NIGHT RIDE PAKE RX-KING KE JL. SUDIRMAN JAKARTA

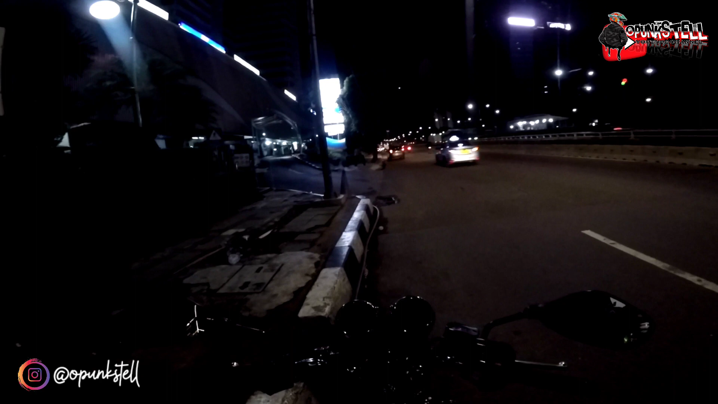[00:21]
Gimana kabarnya? Semoga sehat selalu, panjang umur, dan dimudahkan rezekinya. Amin, amin, ya Rabbal Alamin. Nah, kali ini gua lagi main di daerah Sudirman ya.
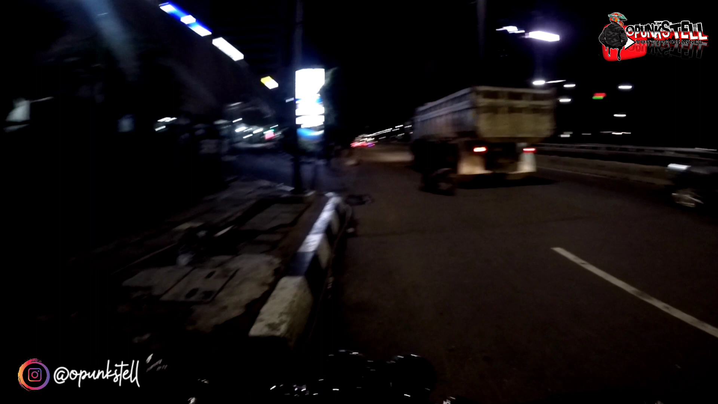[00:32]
Ini daerah, bukan Sudirman sih, Sudirman tuh di bawah ini. Lagi main sama bro Tony tuh, abang Tony. Lagi muter-muter aja cari angin malam. Nah, kita mau nggak jelas, nggak tahu mau kemana. Kita ikutin aja video ini ya. Ethan,
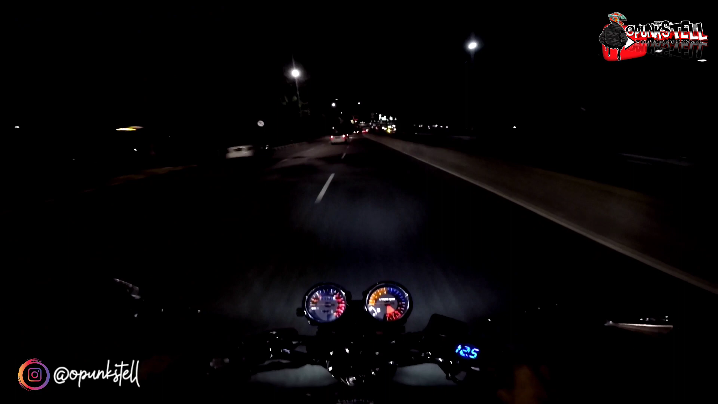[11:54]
Barbar anjir. Oke, keseruan malam ini kita balik ya. Udah ada polisi juga tuh depan. Kayak mau ngusir-ngusirin jin tuh.